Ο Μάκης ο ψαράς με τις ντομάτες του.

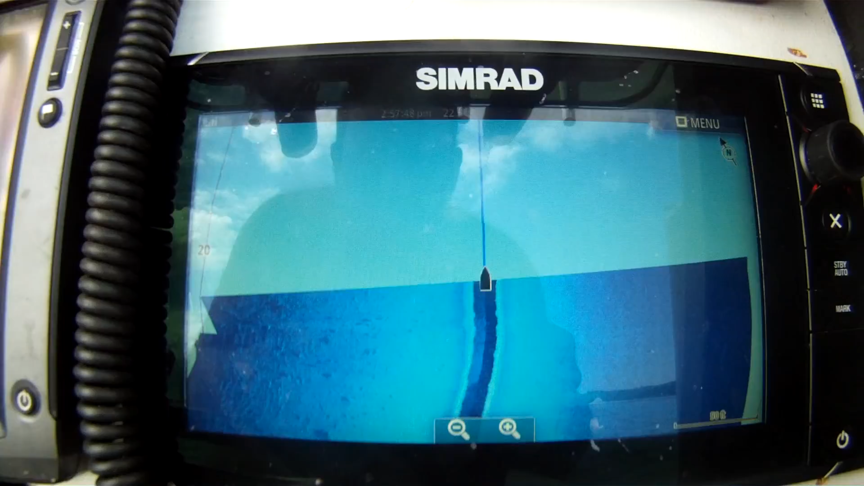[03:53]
Τι φανταστικό. Όλες οι πέτρες, παιδιά, αριστερά είναι.
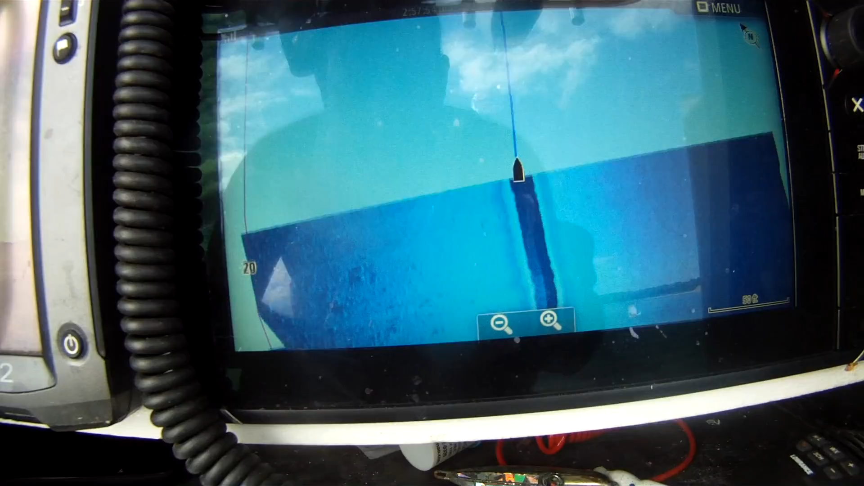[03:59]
Από δεξιά είναι σιάδι, να πούμε. Στα 22 πόδια. Πάει 10-12 γράμμα το ψαράκι μας.
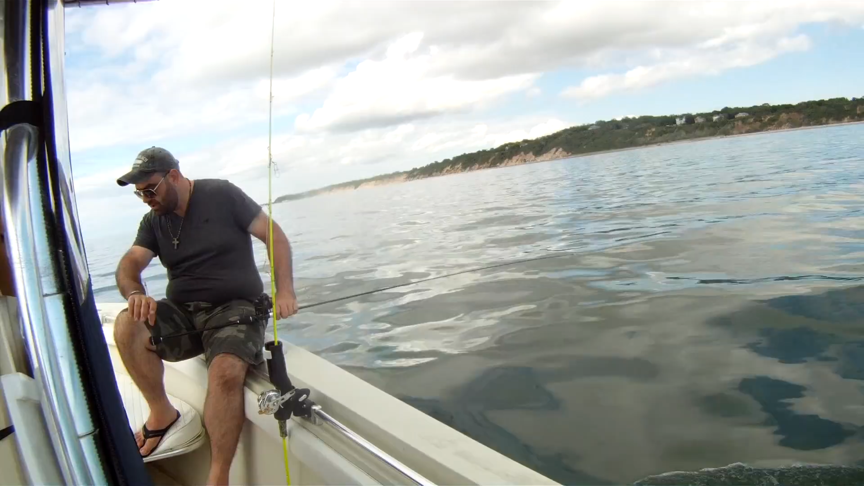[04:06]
Ψαρεύουμε με σόναρα, να πούμε. Πάμε με 3 κάτι μίλια.
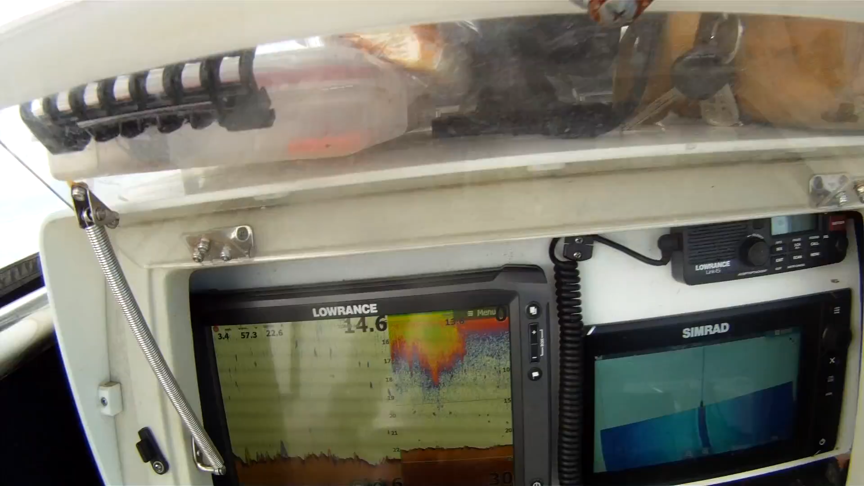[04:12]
Έχουμε καλάδι μπροστά μας του γρου. Το περάσουμε από δεξιά μάλλον
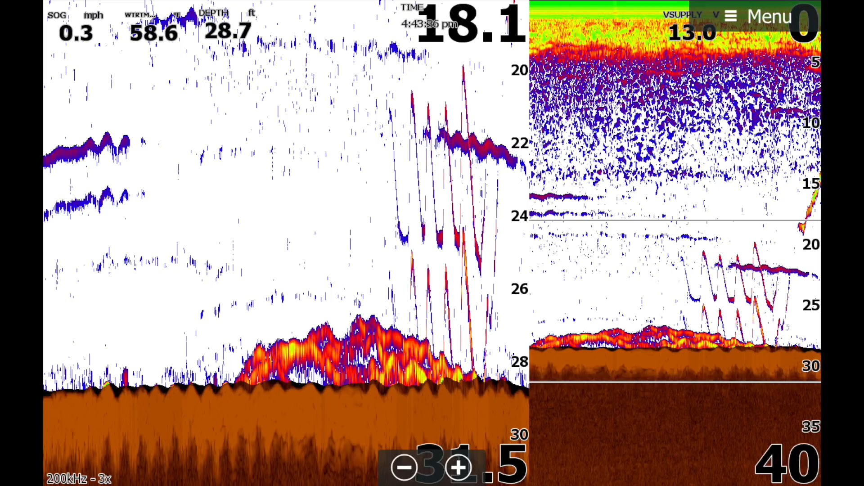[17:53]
On screen: depth 28.7 ft, speed 0.3 mph
Δεν είναι τίποτα. Κούκος είναι αλλά. Ό,τι ήταν στο βυθόμετρο.
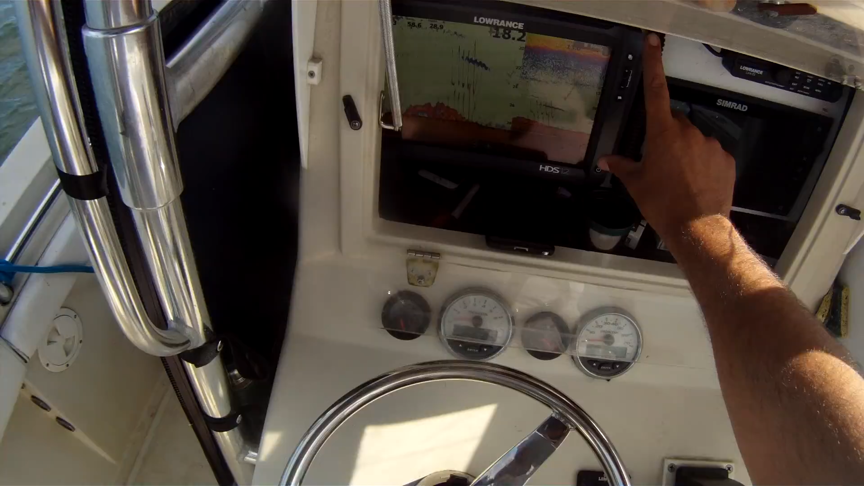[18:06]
Και να που τον έφερε κιόλας. Σοβαρά. Ψάρι.